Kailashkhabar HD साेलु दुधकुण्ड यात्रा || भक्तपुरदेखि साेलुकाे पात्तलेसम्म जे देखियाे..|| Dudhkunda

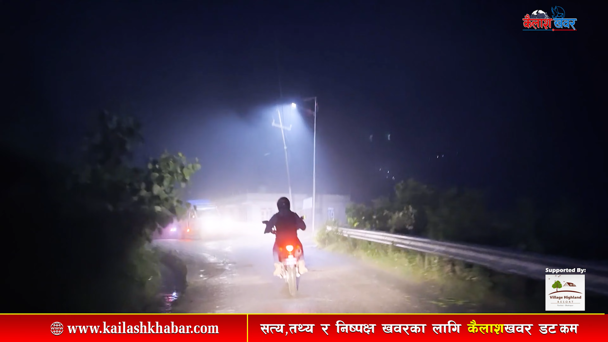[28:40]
ओखलढुङ्गा बजारलाई एकटले नियालिरहँदा छपक्कै ढाकेको हुस्सुलाई के थाहा हामीलाई टाढा जानु छ भनेर।